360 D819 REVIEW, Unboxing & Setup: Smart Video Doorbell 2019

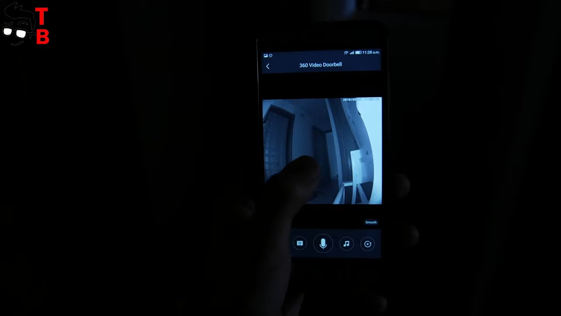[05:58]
The next feature of 360D800 night team is night vision mode. You can see everything in the front of the doorbell, even in total darkness.
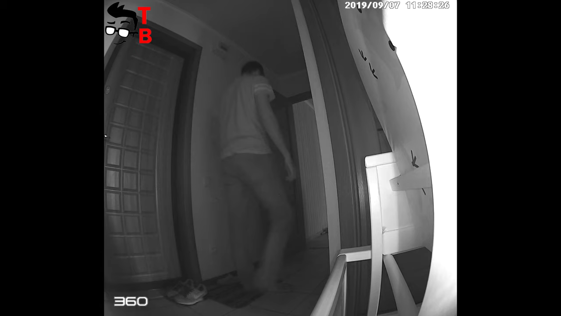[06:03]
In general, the video and sound quality are very good.